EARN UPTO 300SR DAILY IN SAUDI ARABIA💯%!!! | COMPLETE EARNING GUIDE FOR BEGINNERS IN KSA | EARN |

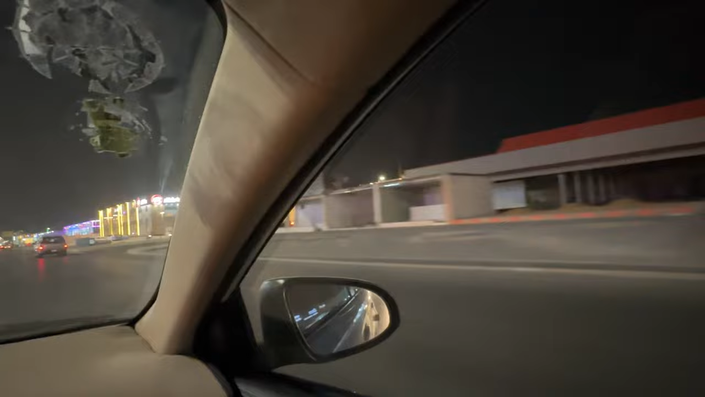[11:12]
ये पार्किंग में सारे राइडर भी खड़े हैं जी, राइडर्स की ये गाड़ियां यहाँ पे पार्किंग में।